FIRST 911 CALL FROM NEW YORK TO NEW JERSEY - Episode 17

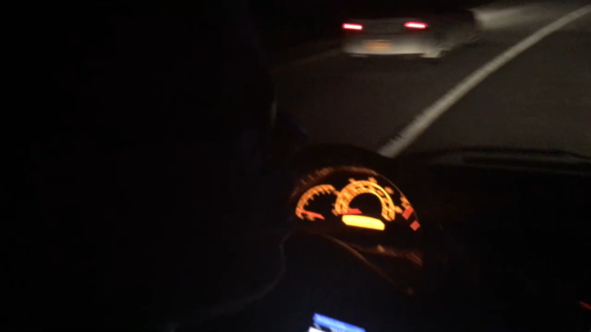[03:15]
Following the GPS, it took us onto this parkway or whatever,
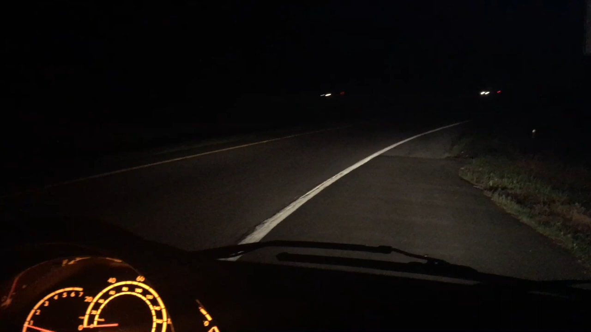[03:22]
but there's all these warnings that there's a low bridge. And so now I just had to pull over. It said pull over, and it's telling us to basically call the police and wait for assistance.
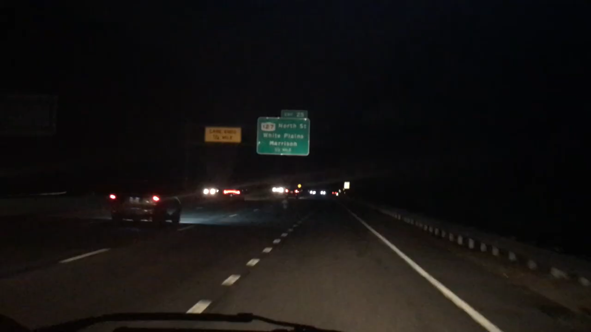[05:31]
There's the bridge. Look at how low it is, too. It is pretty low. I'm just so thankful that you saw those signs. In 1.6 miles. Oh, imagine not paying attention and then all of a sudden.
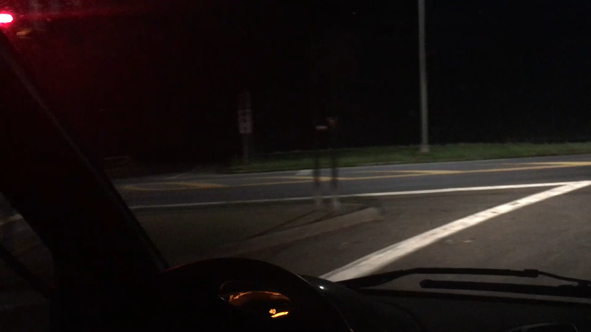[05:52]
That would be really awful. Stop my heart. You can't trust that GPS. No, I mean, I'm using the one for RVs right now,